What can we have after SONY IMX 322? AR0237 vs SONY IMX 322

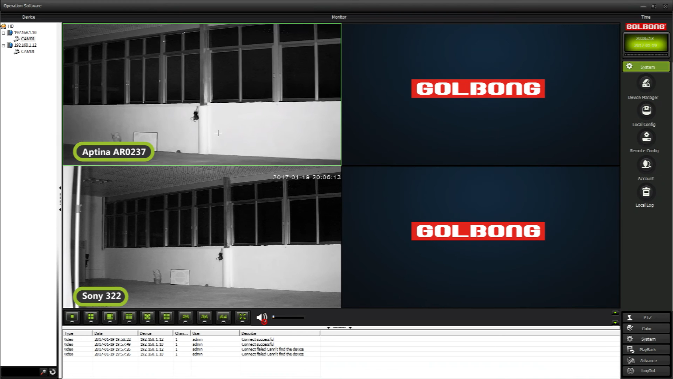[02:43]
It looks similar, you may ask why Sony 322 has a little bit more noise. It is only about the software setting. We have imposed high 3D noise reduction with Aptina AR0237. I think Aptina 237 is an acceptable solution, to replace Sony 322 this moment, especially when we still cannot have expectation,
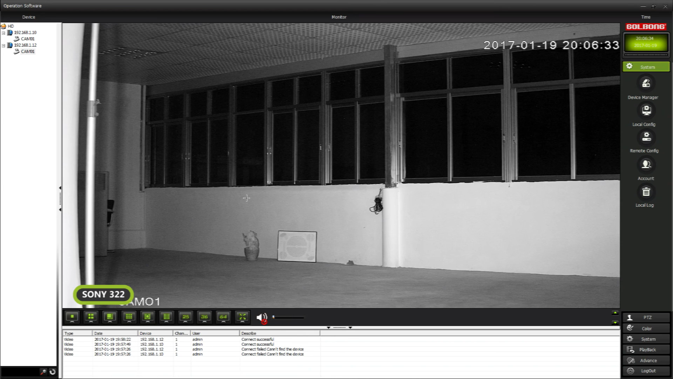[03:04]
when Sony 322 will return to supply normally.